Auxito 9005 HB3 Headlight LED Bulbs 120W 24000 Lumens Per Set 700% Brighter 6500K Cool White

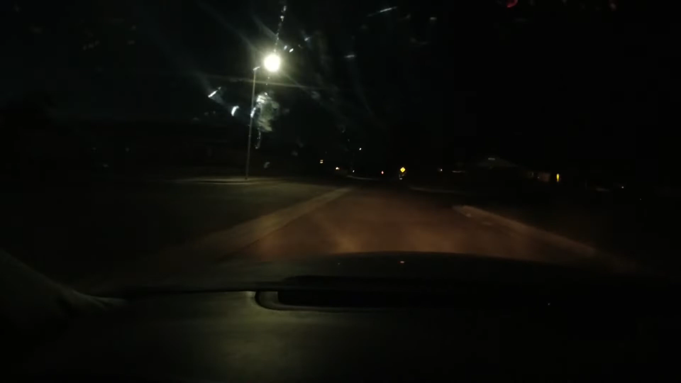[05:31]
right there they're way out there aren't they this car's got good lights see if i can find a dark stretch of street okay here we go high beams and they laid a long way out there but it looks you know dim up front because nothing's shining down low low beam
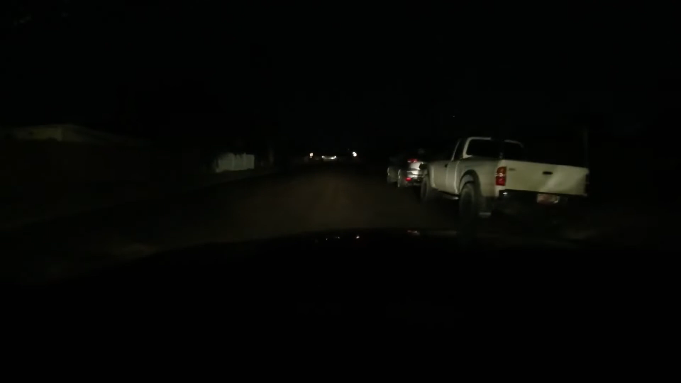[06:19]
high beam i really can't get much of a feel for it here because those highs shine so far out
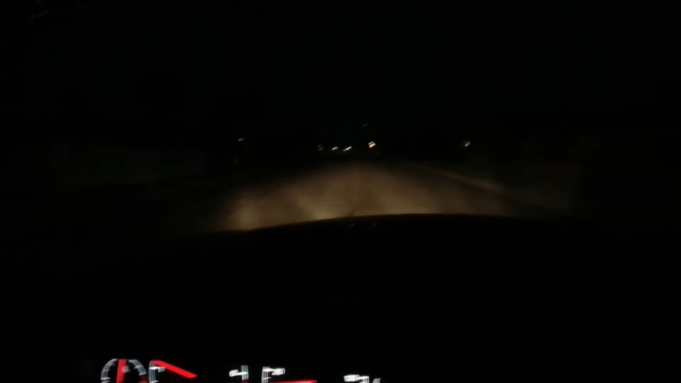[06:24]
in the distance and there's low beam and high beam low
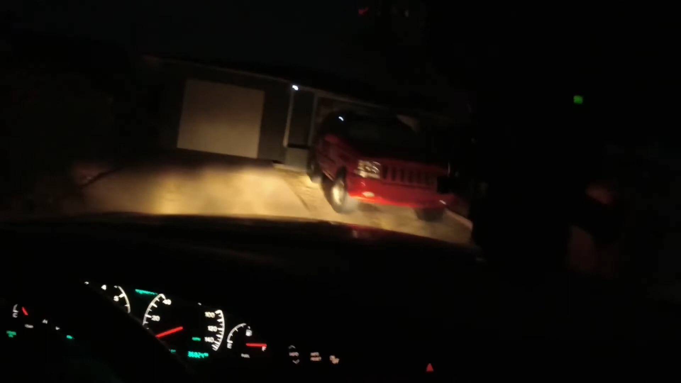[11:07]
and when i turned them on she went whoa they are really bright i think we're definitely going to see a difference here low beams high beams holy crap those are um those are seriously bright low beams high beams before you could hardly even tell when the high beams were turned on but um wow
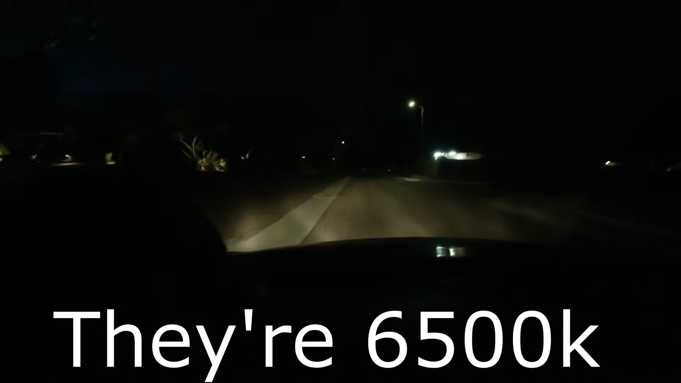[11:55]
which is almost blue they're so white
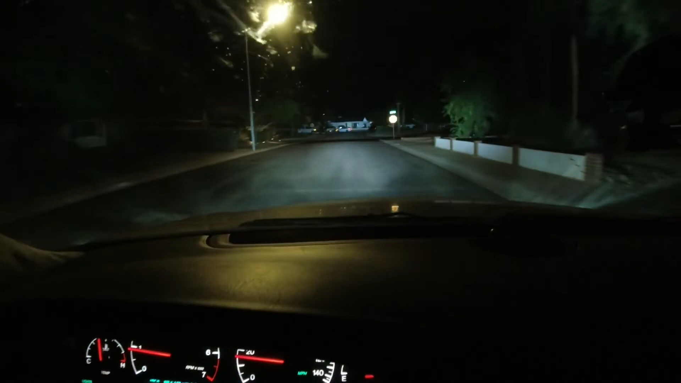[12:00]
yeah wow those are bright okay here's a little longer distance off let's try them here oh those are crazy i mean those are crazy bright that's just now i know why they say don't put these in in low beams probably illegal
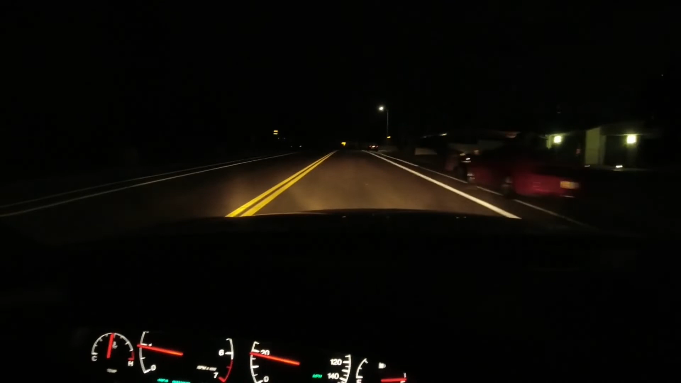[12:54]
i don't know if you're seeing this like i'm seeing it but it turns that regular yellow light and it just makes everything bright white that's just crazy look at that the other high beams look nothing like that all right these are impressive